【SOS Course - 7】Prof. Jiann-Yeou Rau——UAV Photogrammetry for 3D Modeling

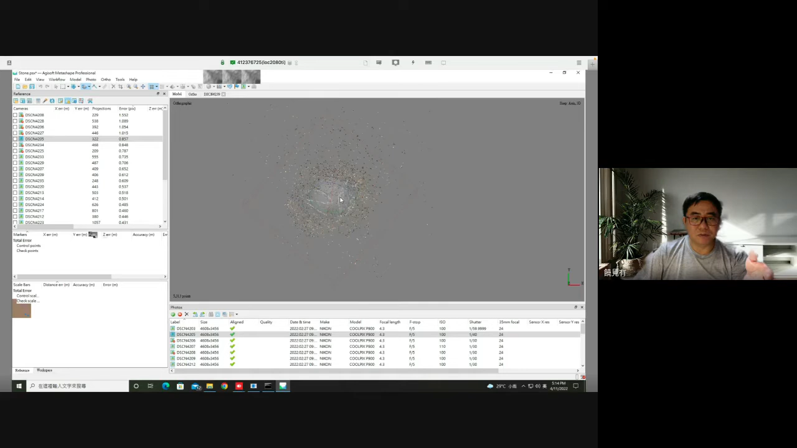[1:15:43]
Okay, reset. So it give you an idea, give you a suggestion where you can process the data. It will estimate according to the tie point. But right now you can see this, those frame is not horizontal.
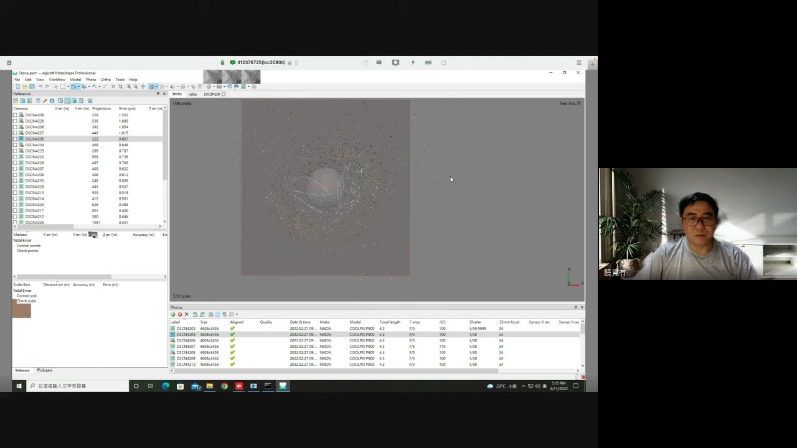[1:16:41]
And actually my habit, I like to rotate the region and then make it parallel to the XY plane. Yeah, that's only approximate. And you can resize the region. So if you press resize, then you can change the region where you're going to process the region.
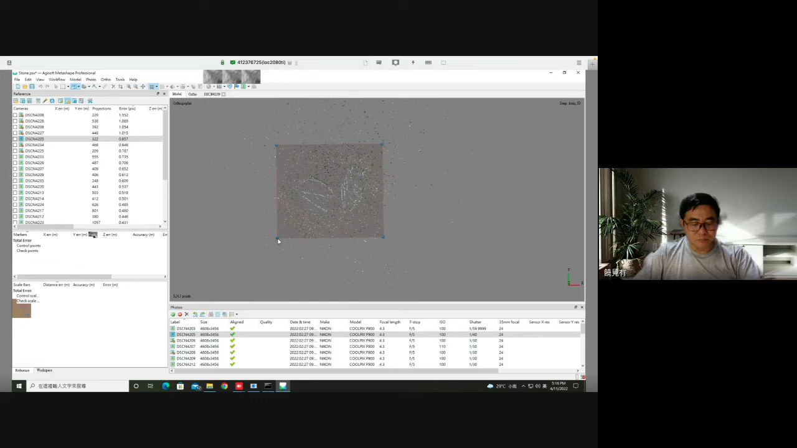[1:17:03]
Yeah, you can also press 3 to change the height.
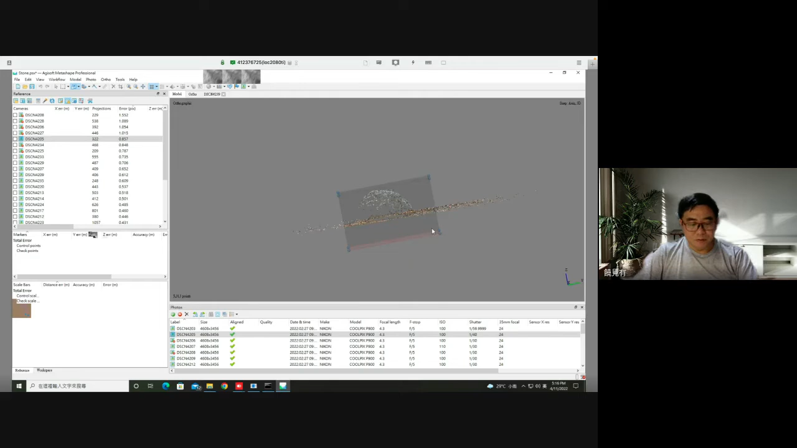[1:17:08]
Yeah, because the button at under the ground, and there's no point.
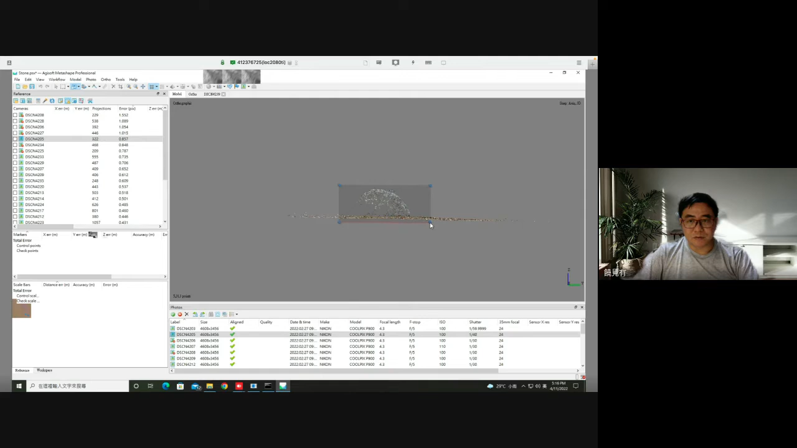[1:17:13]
So there's no need to process data under the ground. It will take you longer time to process. So you better to resize the regions to avoid some no data area.
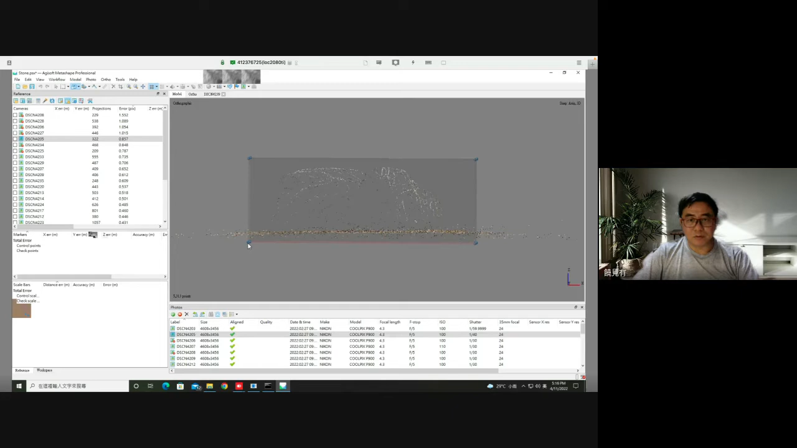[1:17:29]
So it can accelerate the processing.
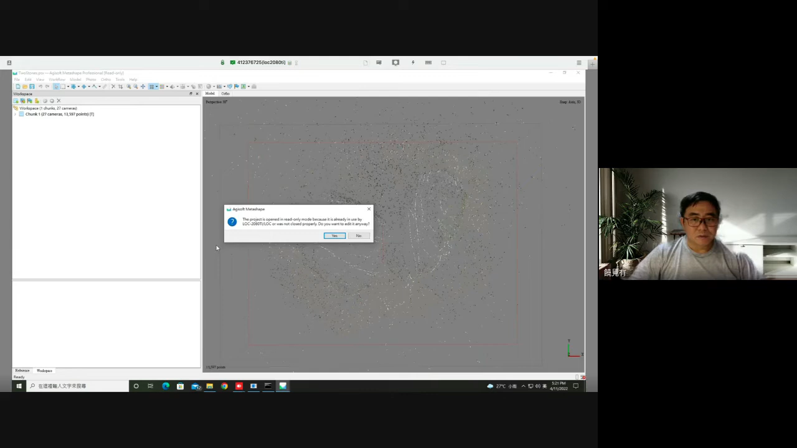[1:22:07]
dense cloud, dense point cloud generation.
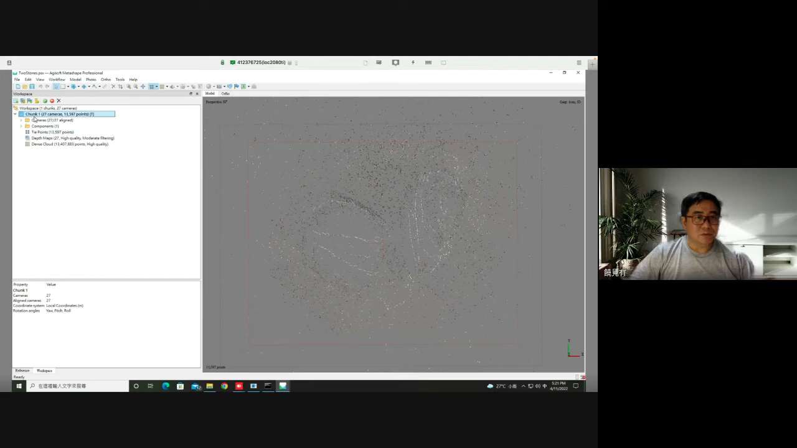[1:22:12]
Okay, let me show you some results I have done previously. So here you can see this is
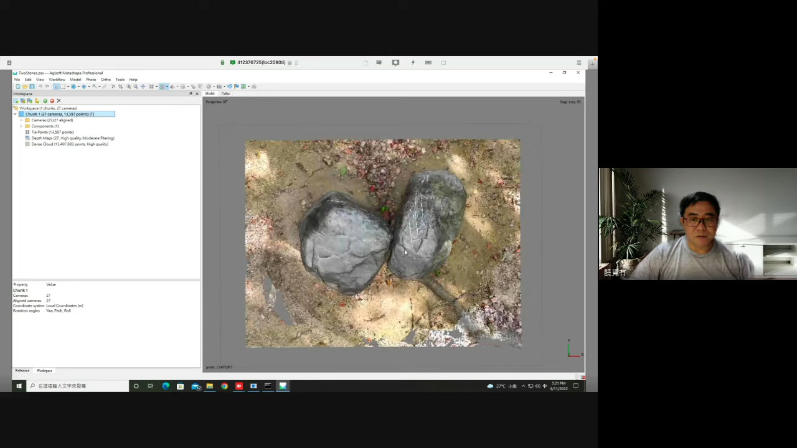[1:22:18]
the same result, but this one is for a dense point cloud only.
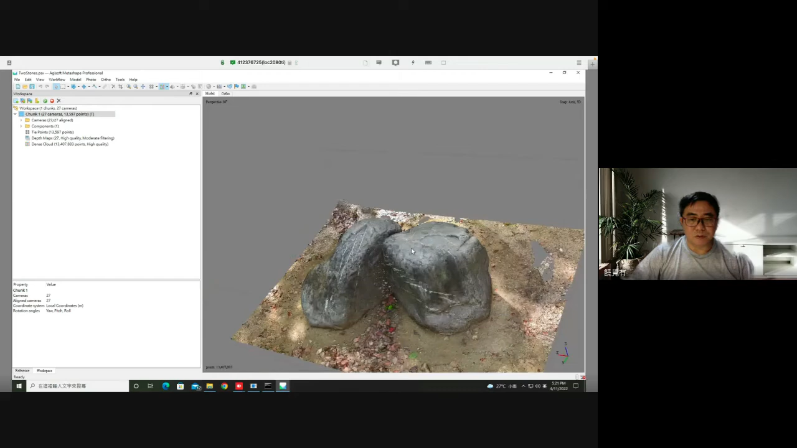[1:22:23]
And you can see some hole, right? This is because there are some occlusion between, and also this there are some hole under the stone. That's because our photo, you can see this size is lack of photos, so it will cause some occlusions.
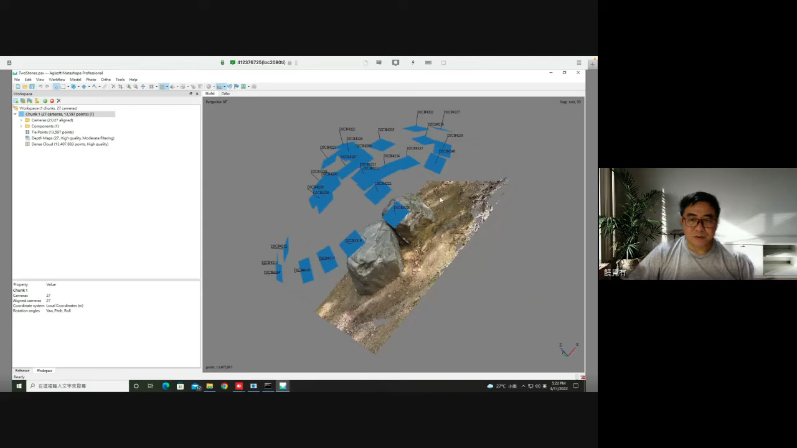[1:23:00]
Most of the photo are taken like UV on the in the air, right? So in order to improve this problem, you better to take photo horizontally in this direction.
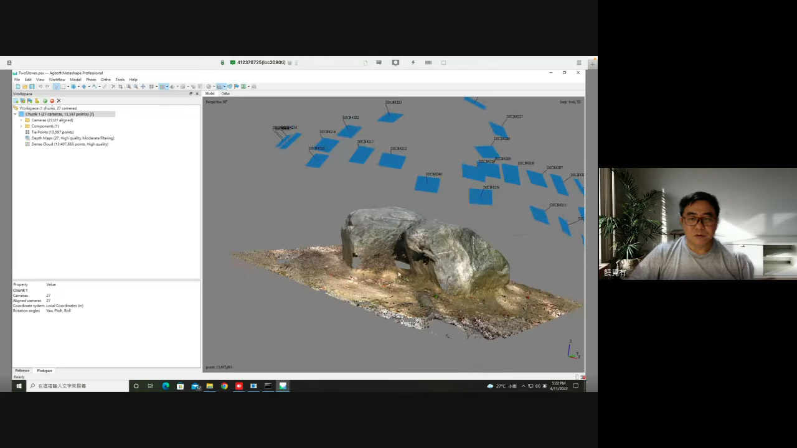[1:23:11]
Okay, right now I can also show you, let's check about the result.
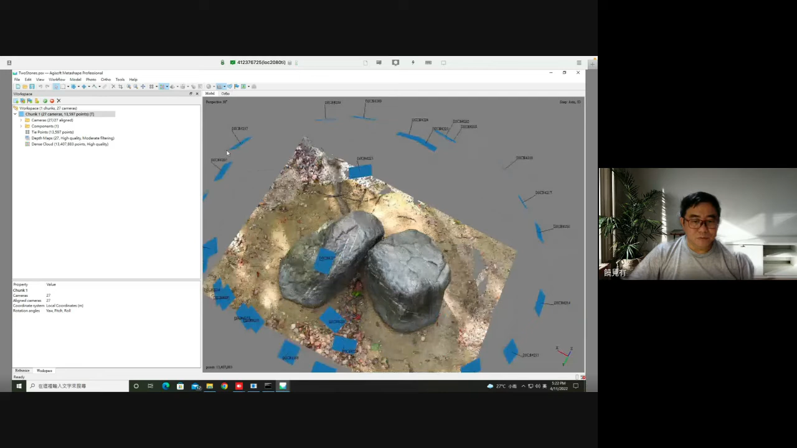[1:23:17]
Oh, still processing, sorry. So let's check about the result of the mesh.